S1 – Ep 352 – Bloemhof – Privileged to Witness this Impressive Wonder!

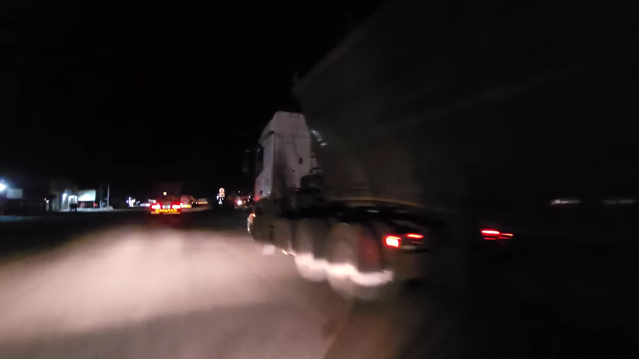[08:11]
Trucks that side, trucks this side. Is this the inn? 12.
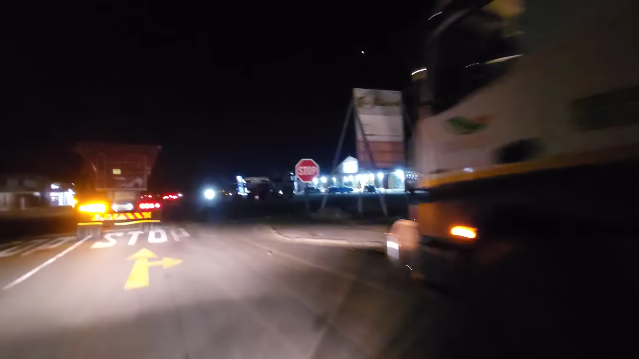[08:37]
I think you've become familiar with the elegant fuel sign. Yes, I have. I've seen it a few times now. So when you see the elegant fuel sign, through here you'll see Steers and Debonairs. Okay, and you know where the first time I saw elegant fuel? Paternoster. No. Where? Was in Eiserfontein.